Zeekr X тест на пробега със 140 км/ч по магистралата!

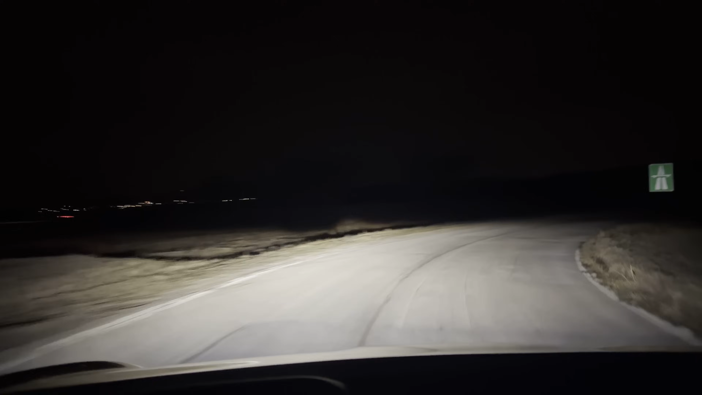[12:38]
Ето ни по обратния път И излизаме на магистралата за София Любопитно ми е Дали ще ни спрат полицаите пак